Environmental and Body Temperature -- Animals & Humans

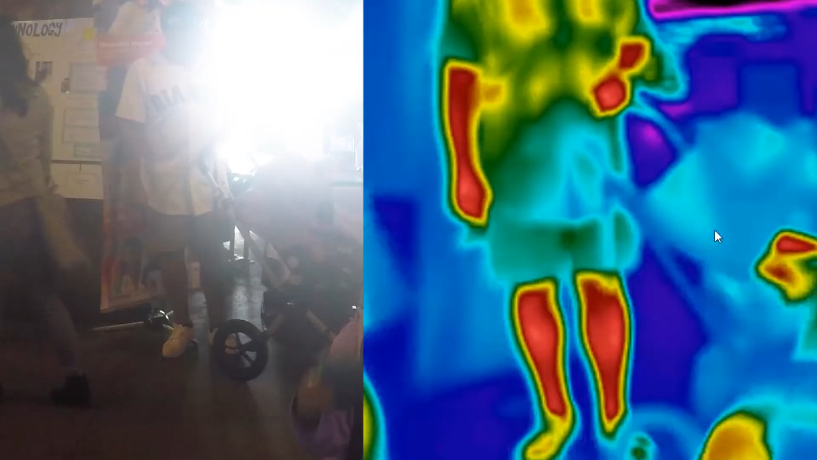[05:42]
We endotherms usually stand out from the background in the infrared images.
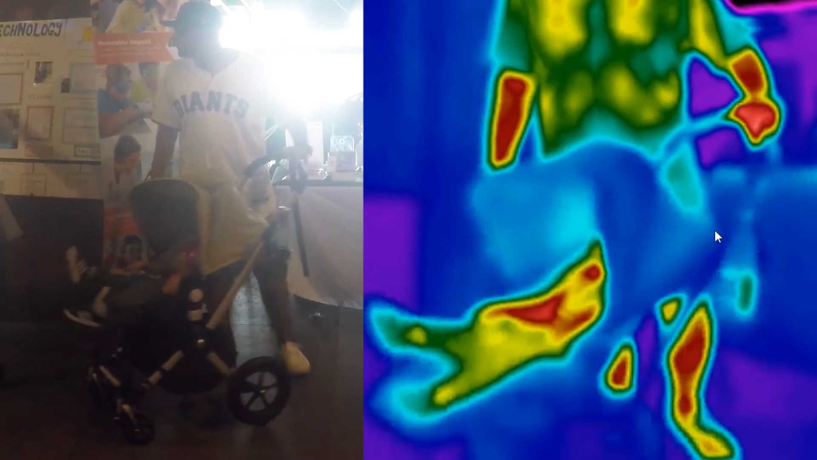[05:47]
Whenever our surroundings are cooler than our bodies, such as the concrete walkway in this video,
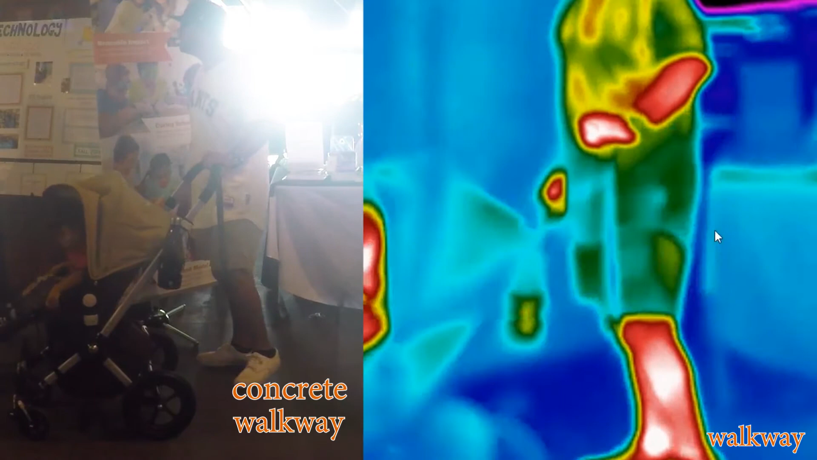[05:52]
the background produces less long-wave infrared light than our bodies do.
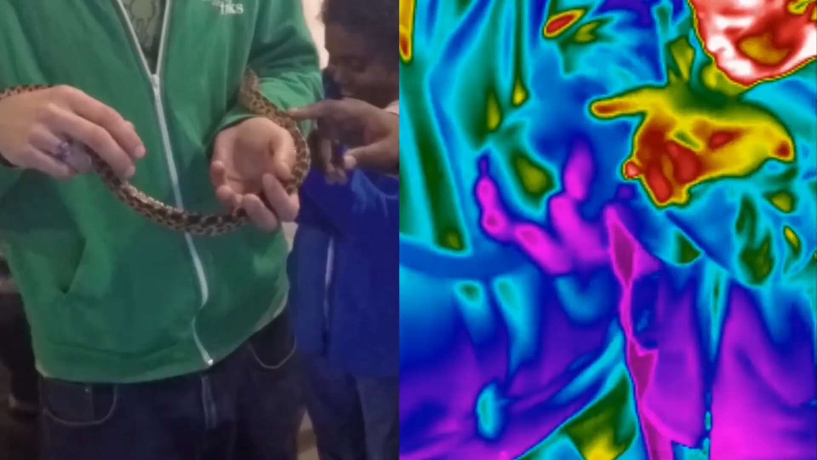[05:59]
The ectotherms and the endotherms take a different strategy
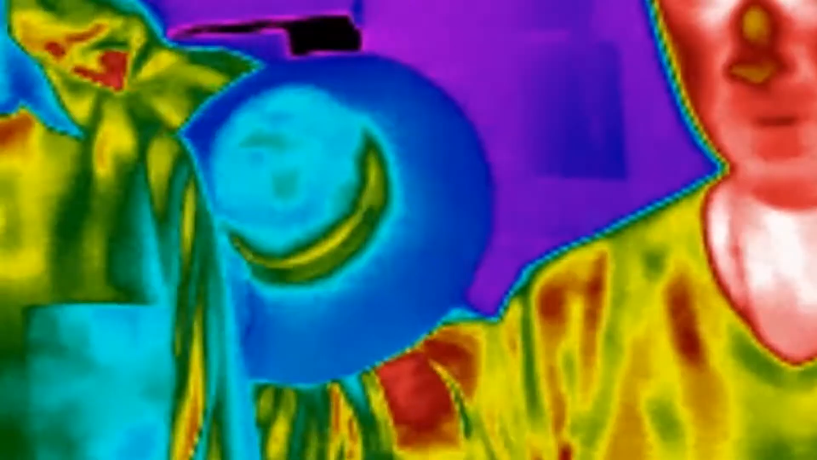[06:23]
every living animal and plant species on Earth.
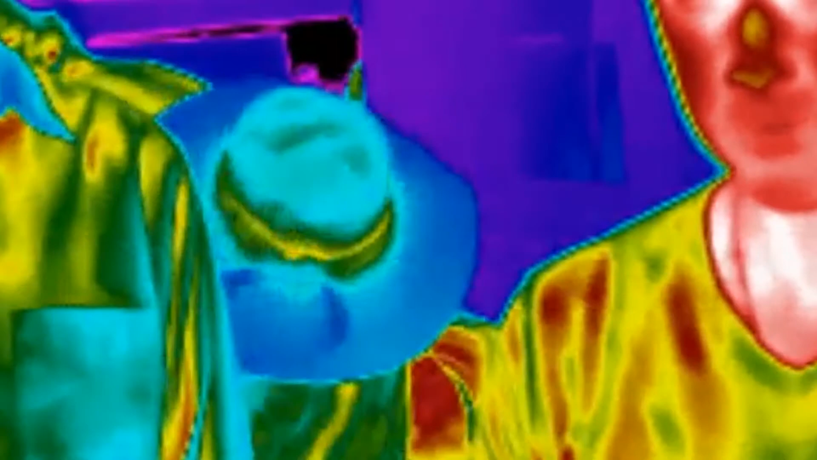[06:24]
We humans employ many tools to adjust to the surrounding temperature. Several techniques can be seen in these images.
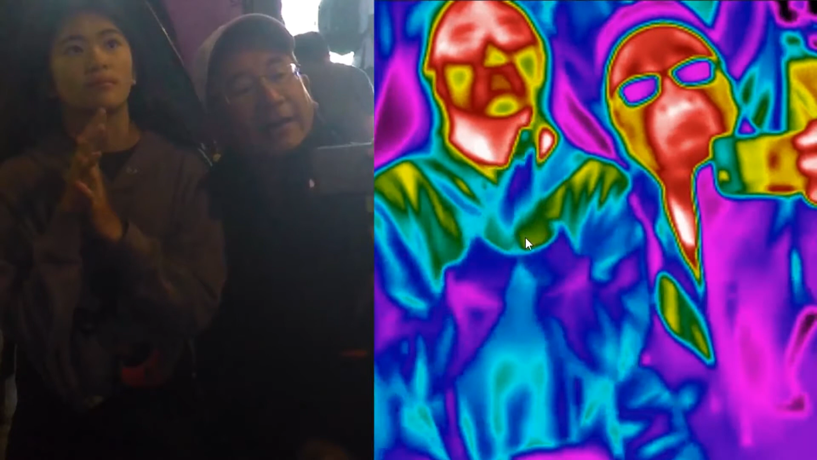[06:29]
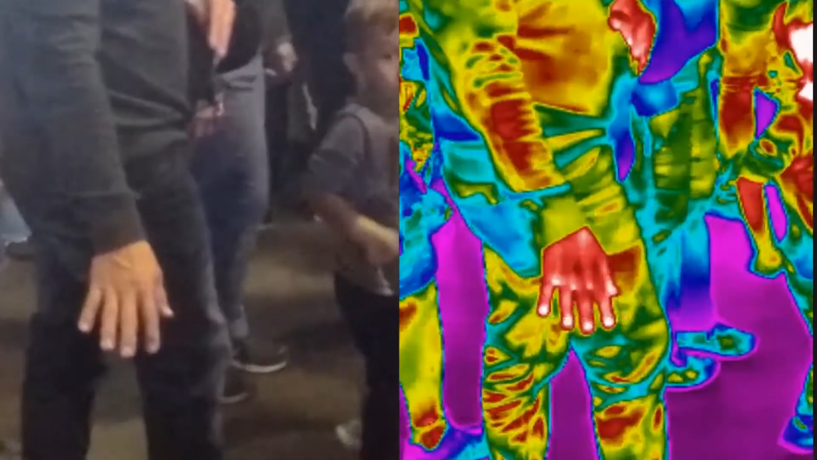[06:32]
People often wear layers of clothing.
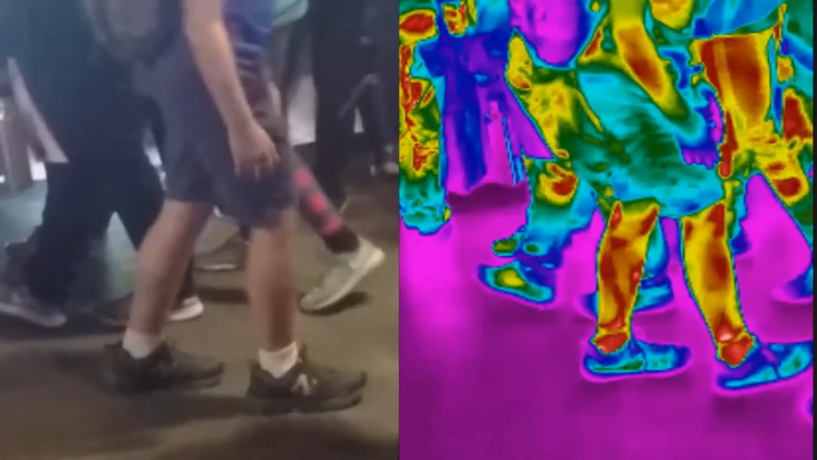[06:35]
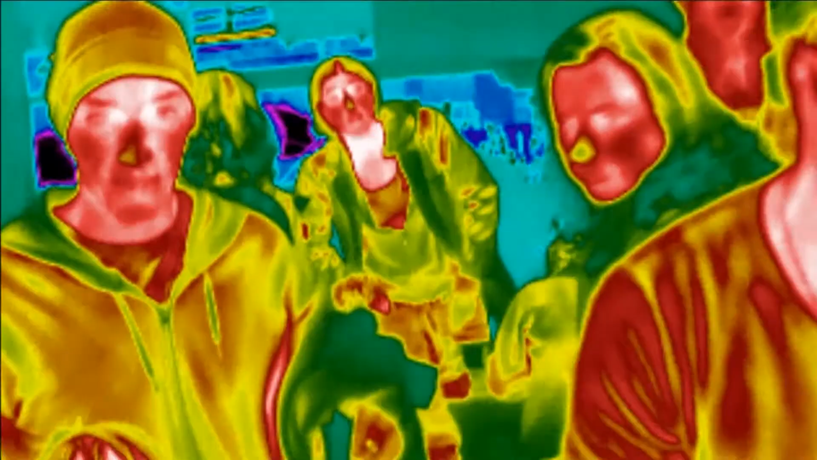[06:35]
In colder weather, we wear heavier clothes to insulate and
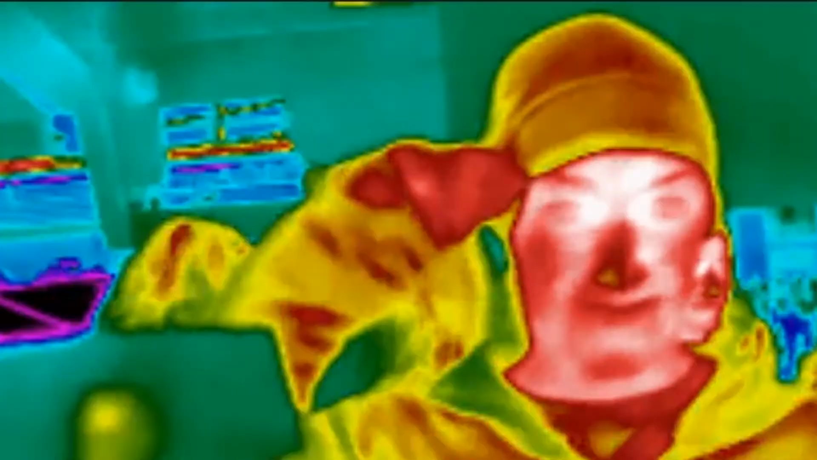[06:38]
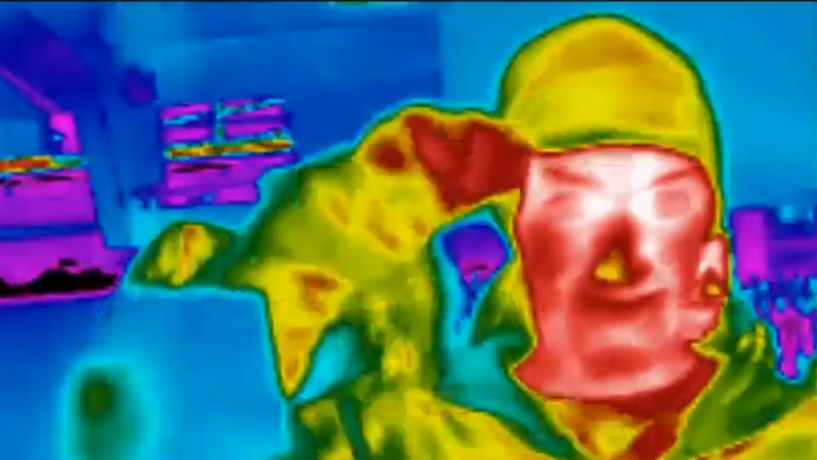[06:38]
keep our internally generated body warmth in.
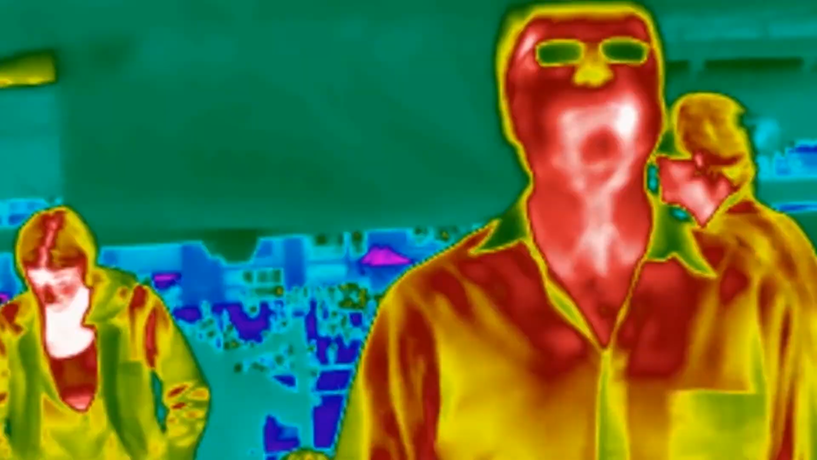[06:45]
As we can see with a thermal imaging camera,
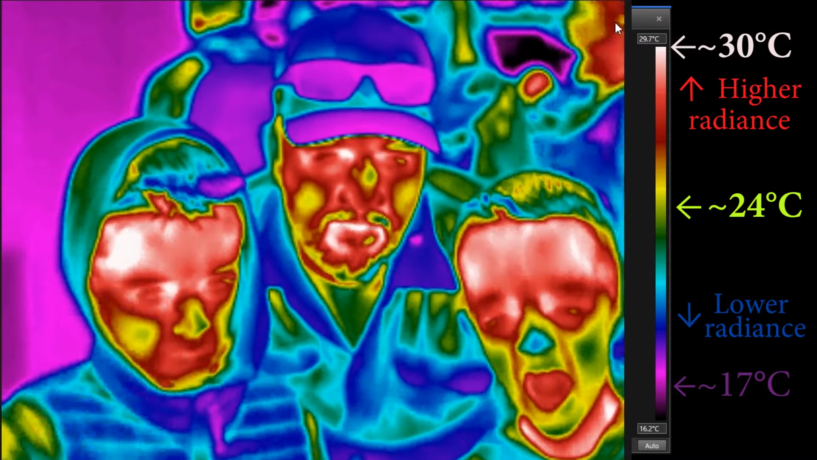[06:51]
On screen: scale top 29.7°C, scale bottom 16.2°C
humans are constantly cooling off by radiating heat from our skin into the atmosphere all around us.